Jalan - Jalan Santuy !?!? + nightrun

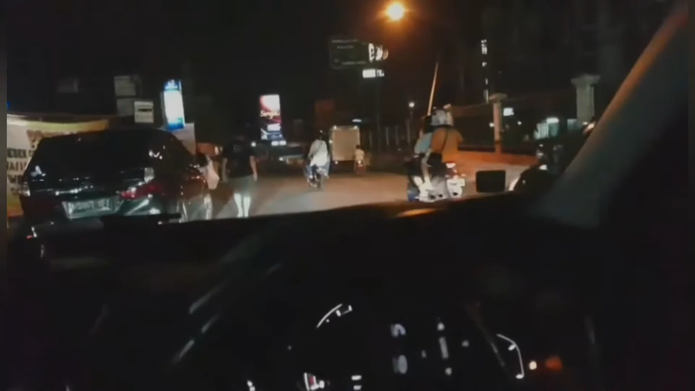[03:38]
Ini kenapa rame banget ya sumpah asli jalanan. Lihat dah. Sumpah tuh rame banget dah anjir.
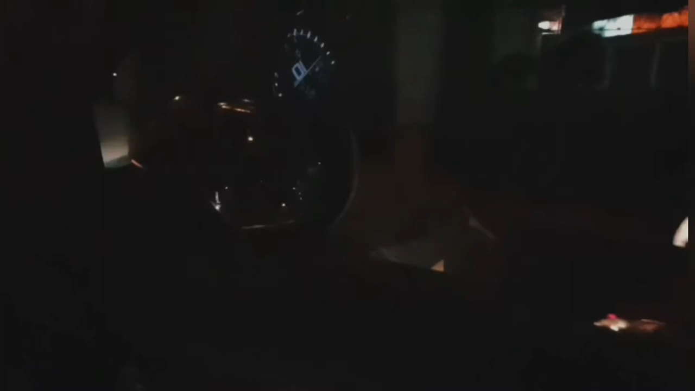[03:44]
Gue baru mau pertama gue mau nabung dulu. No, rame banget dah.
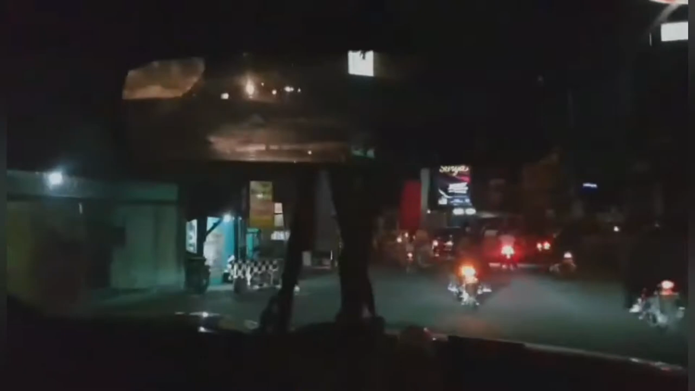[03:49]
Lihat kelihatan enggak? Apa silo banget deh. Enggak kelihatan ya. Pokoknya ini hari ini tuh rame banget.
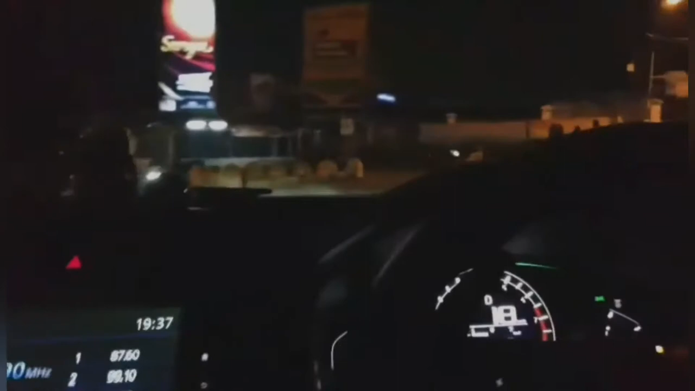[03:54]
Sorry ya guys kalau misalnya view-nya kayak gini karena gue sendiri nge-vlog-nya.
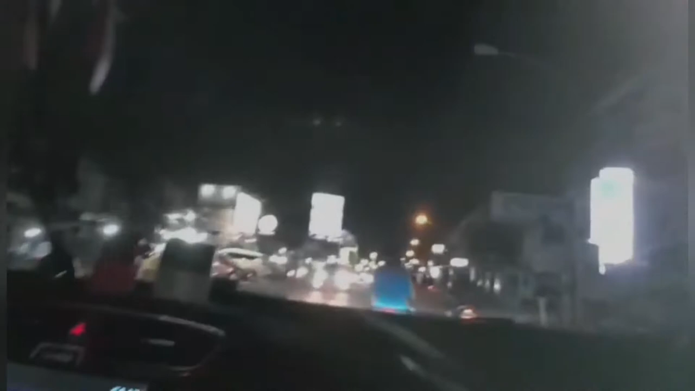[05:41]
Lihat guys, kelihatan nggak? Nggak kelihatan ya, semoga kalian kelihatan. Emang ibu-ibu. Kemarin, send ke kiri, beloknya ke kanan, dia mau muter balik.
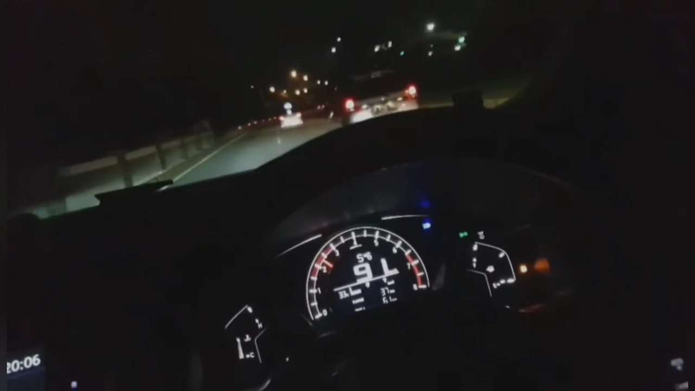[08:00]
Coba angle baru, jadi angle-nya begini, speedo gue ala-ala motovlog tapi bedanya car vlog,
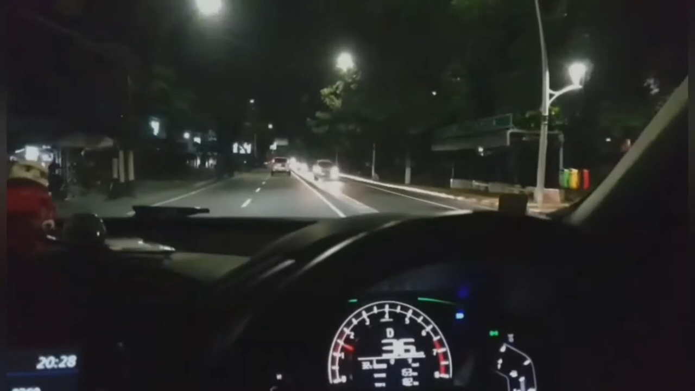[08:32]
jadi kalian ngeliatinnya speedo gue aja. Soalnya kalau muka gue terus, kalian gak bisa ngeliat jalan gitu loh. Gue tuh pengen ngasih tunjuk bahwa ini jalan-jalan di Jakarta begini nih guys, selama PSBB. Tapi masalahnya, sekarang sudah tanggal berapa? Ini sudah tidak PSBB lagi. Sebenarnya masih PSBB, tapi masyarakatnya bebel gitu loh. Nih, gue ada di sekarang gue lagi di Antasari.
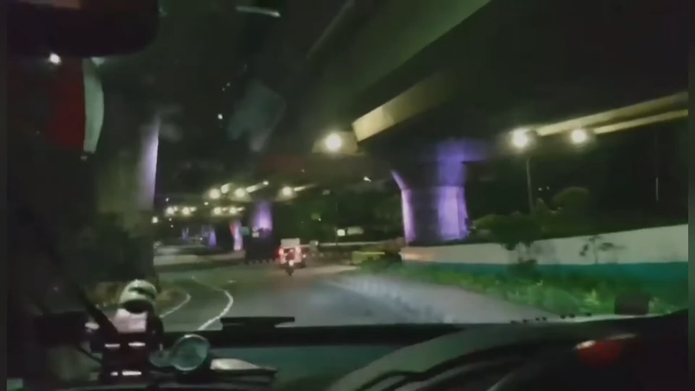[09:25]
Wih, kosong guys, Antasari. Antasari kosong.
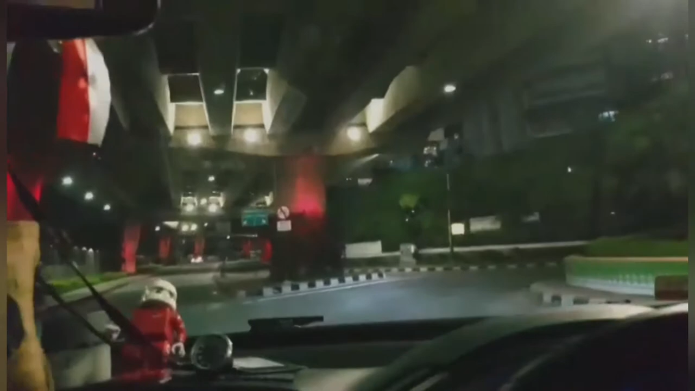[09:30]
Nih, rumahnya Dimas gak sih? Kalau gak salah ya. Aduh anjir. Football, sini football. Yoi, football.
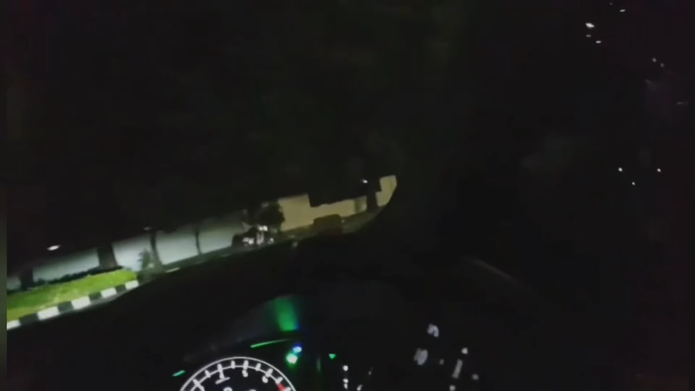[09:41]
Awas, motor, awas mobil. Jadi beginilah suasana Antasari guys. Wih, nampaknya mau hujan coy.
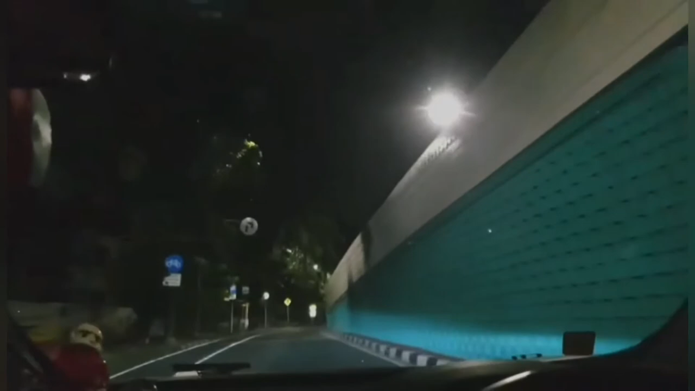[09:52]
Apa halusinasi gue aja, apa sugesti gue aja. Soalnya dari tadi siang tuh kalau kalian tahu hujan guys, dan emang mobil gue udah kotor sih,
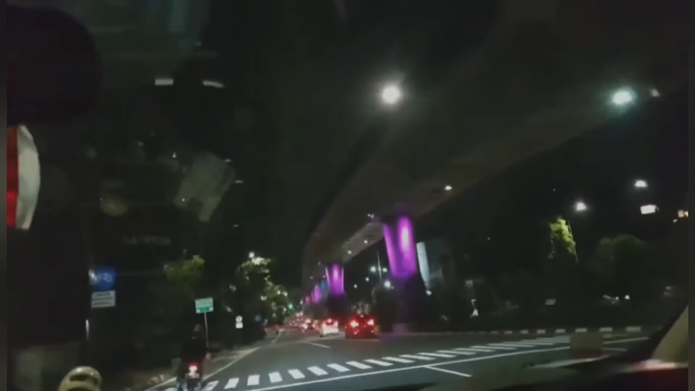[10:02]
jadi ya udahlah sekalian aja gitu loh, gue kotorin jalan-jalan gitu kan. Jadi nggak tahu mau viewnya bagaimana. Blok M. Jadi segitu aja guys. Ya, balik lagi ke view gue. Gue sekarang sudah berada di Jalan Tendean.